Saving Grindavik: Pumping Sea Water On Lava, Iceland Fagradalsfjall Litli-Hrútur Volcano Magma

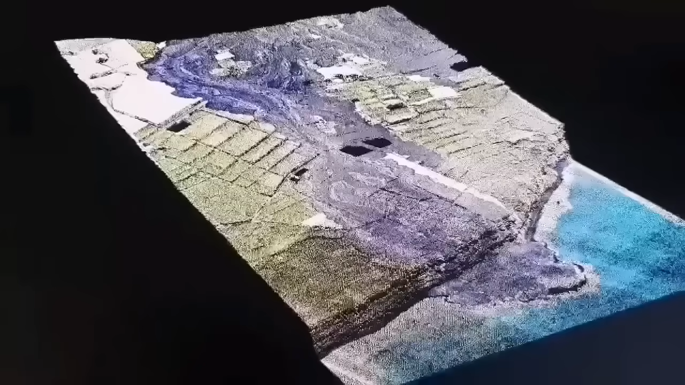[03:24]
And that is how it looks, this is a 3D model we have created, and it shows the lava flow,